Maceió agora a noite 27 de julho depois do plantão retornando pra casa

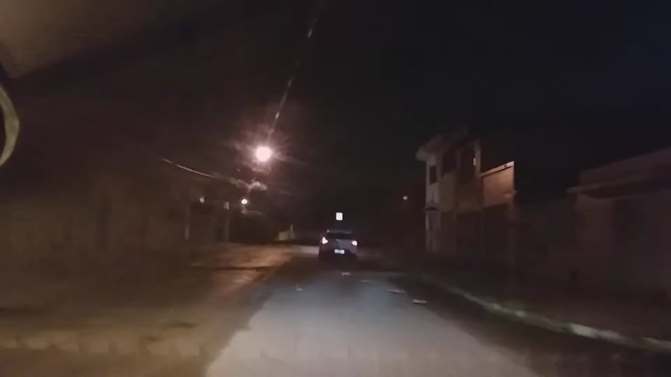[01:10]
Só vou aproveitar aqui para a gente sair dos semáforos ali da Fernandes Lima, tá certo? Pedir aí que a gente já já chegue em casa, né?
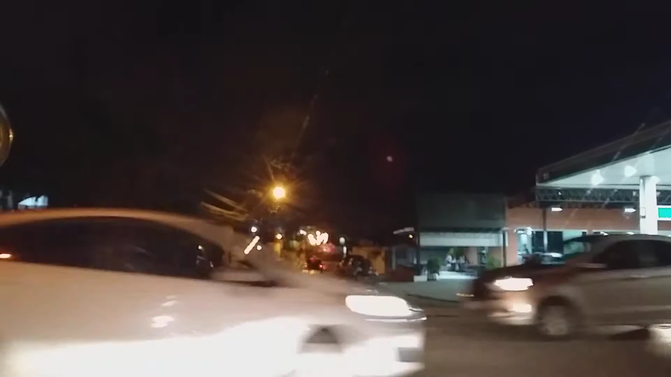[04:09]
do cruzamento da Fernandes Lima lá na frente, tá certo? Então, vamos direto aqui e já caímos lá dentro da Fernandes Lima E aí, como é que vocês estão? Maceió, como vocês podem ver, deu uma chuvadazinha, parou, né? Por aqui não choveu, mas lá onde eu estava parado choveu Ali no farol mesmo, né? Bem pertinho daqui choveu, aqui não choveu
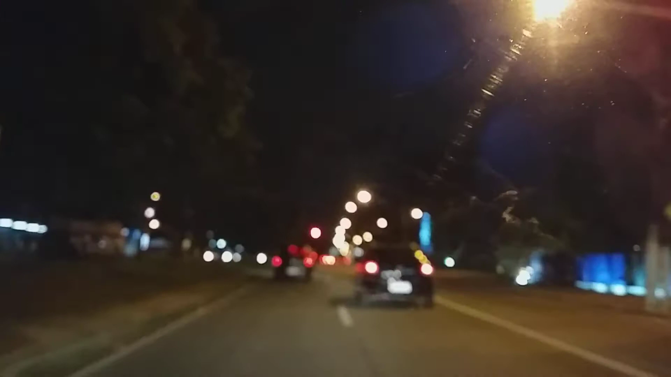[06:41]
espaço de líder mundial na economia, tá? Já estamos aqui no Hospital Veredas A imagem tão boa, né? Apesar de estar, nesse instante, estar meio molhado ali O nosso para-brisa está meio manchado Né? Porque
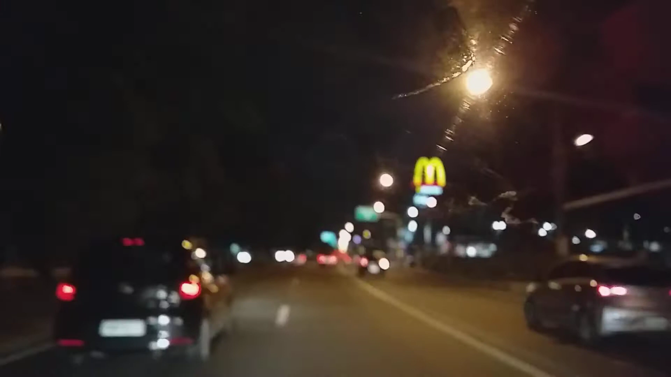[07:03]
Chove, né? Aí Seca depois Aí fica molhado, né?